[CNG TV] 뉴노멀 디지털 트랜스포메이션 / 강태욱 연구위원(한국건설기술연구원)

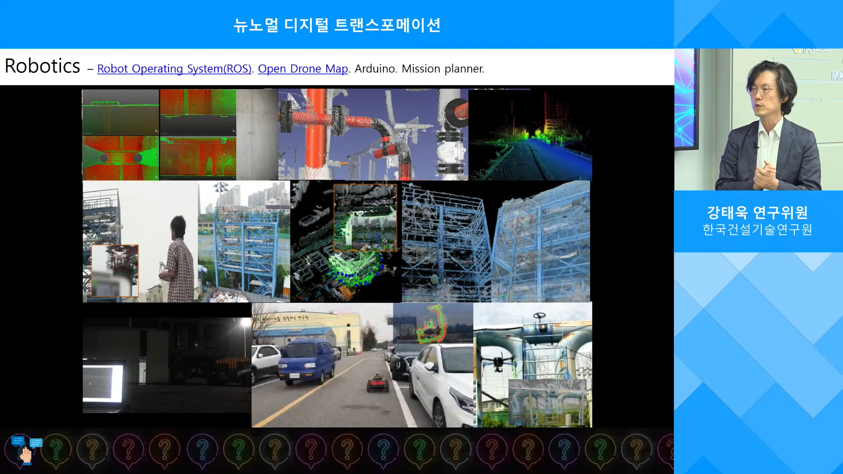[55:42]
여기 맵핑 할 때 제가 이제 ROX를 썼거든요 로봇 오퍼레이팅 시스템 거기 센서에서 데이터를 받아서 이제 어디 이제 뿌려주고 시뮬레이션 돌려주고 하는 그런 미들웨어에요 이거 로봇텍스 쪽은 다 쓰고 있어요 예를 들면 제가 이제 좀